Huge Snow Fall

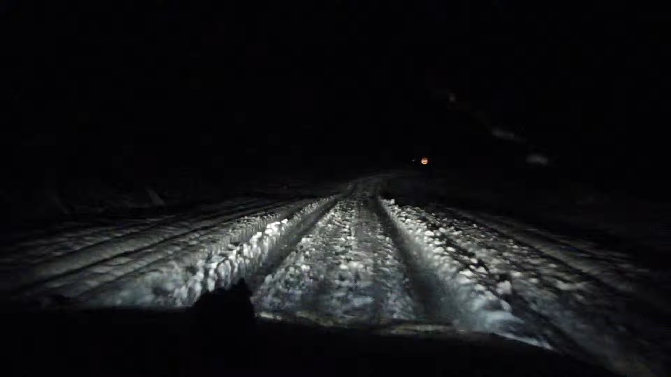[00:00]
I've never got it. No chance. Go fast. Is there a car? Watch for lights, okay? Okay, no cars.